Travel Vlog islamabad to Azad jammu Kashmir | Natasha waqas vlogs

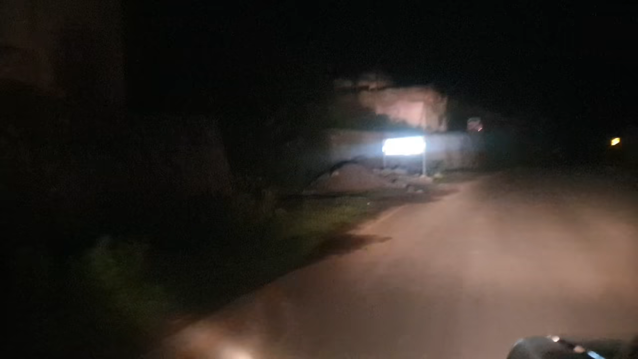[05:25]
ये नाम है इस जगह का कुंडा आई थिंक, या कुंडा कुछ नाम है, आपको नजर आ गया है।